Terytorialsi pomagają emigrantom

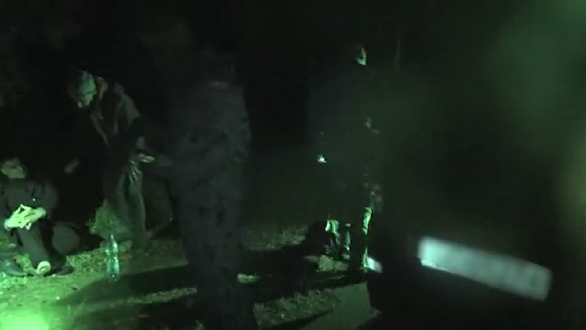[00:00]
Patrol żołnierzy I Podlaskiej Brygady Obrony Terytorialnej,
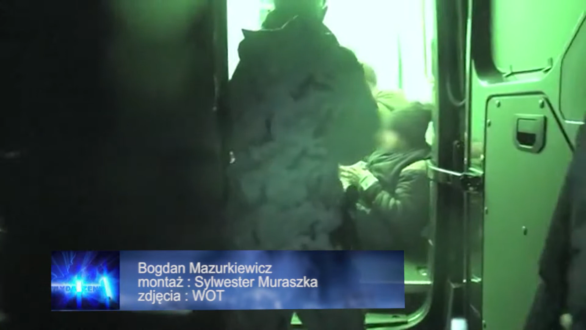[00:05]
który realizował na Suwalszczyźnie zadania w ramach operacji pod kryptonimem Silne Wsparcie,
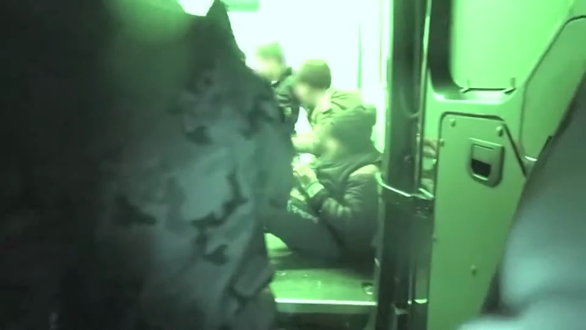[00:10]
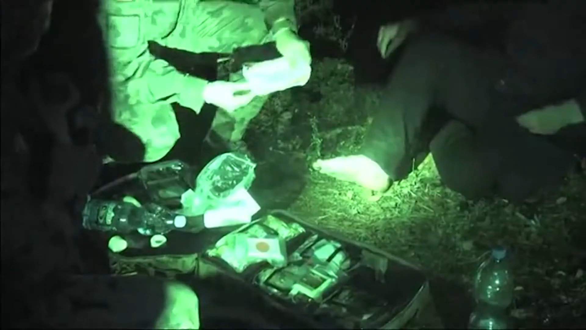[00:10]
zlokalizował i udzielił pomocy grupie imigrantów.
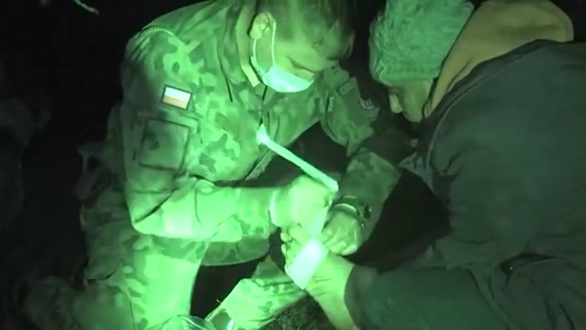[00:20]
Grupa liczyła osiem osób pochodzenia syryjskiego oraz tadżyckiego. Imigranci zagubili się w lesie przemieszczając się na spotkanie z pośrednikiem,
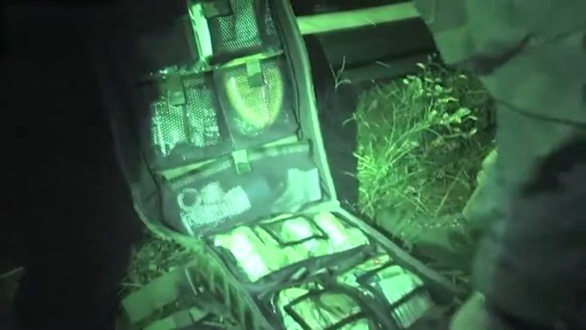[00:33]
który został wcześniej zatrzymany przez funkcjonariuszy Straży Granicznej.
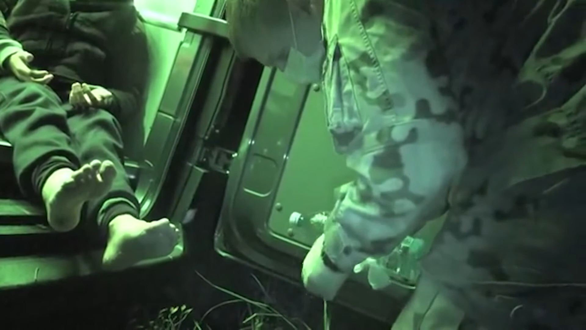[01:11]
a następnie przekazali funkcjonariuszom Straży Granicznej.